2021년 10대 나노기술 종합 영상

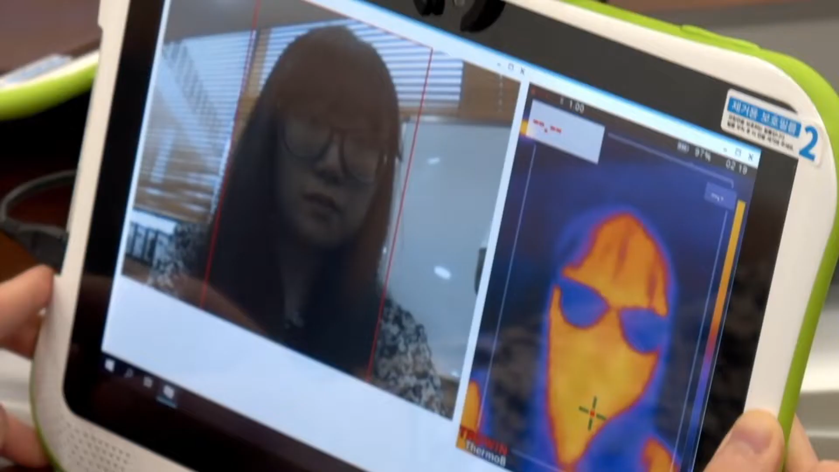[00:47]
가장 먼저 소개할 것은 바로 인체 및 물체에서
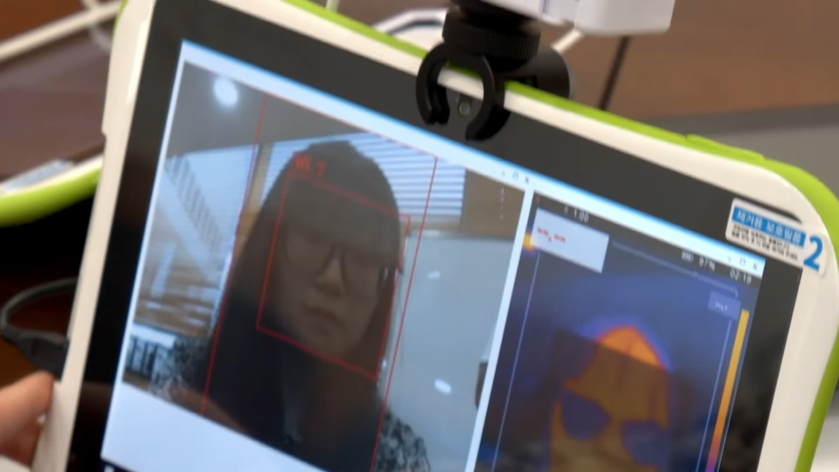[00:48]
방출하는 열을 센서를 통해 감지하여 시각화, 영상화하는 기술입니다.
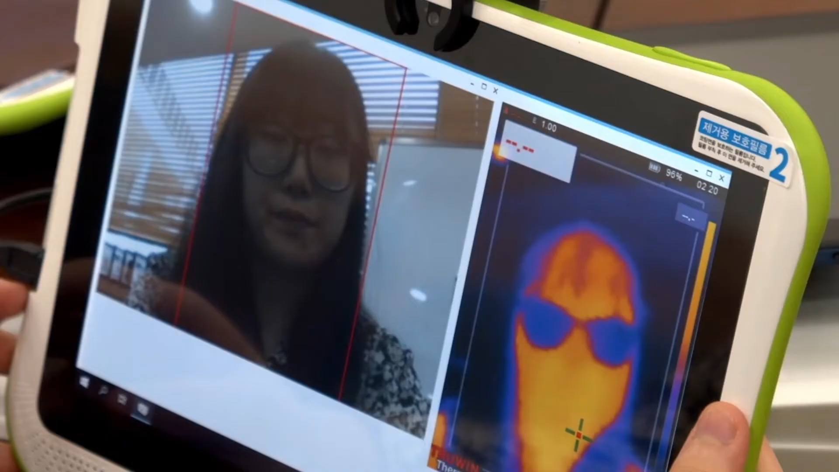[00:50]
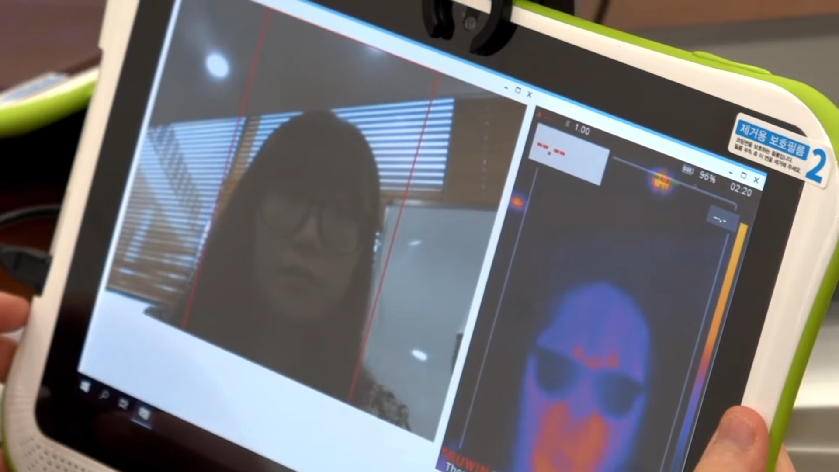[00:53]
인체가 방사하는 원적외선 열 에너지를 영상으로 보여주는 안면인식, 발열 감지 기술은 출입 시 발열을 체크해주는 카메라로 우리에게 익숙합니다.
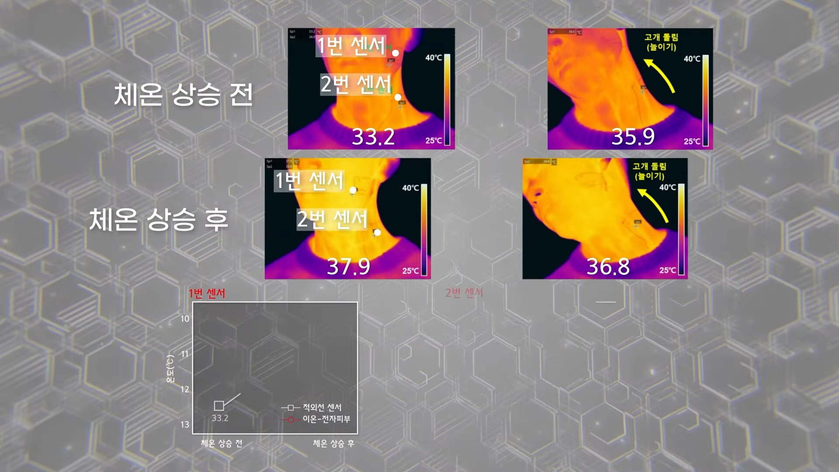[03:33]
늘어나는 성질의 고분자 전해질을 이용해 온도값과 늘어난 길이의 값을 독립적으로 측정할 수 있는 다기능 센서를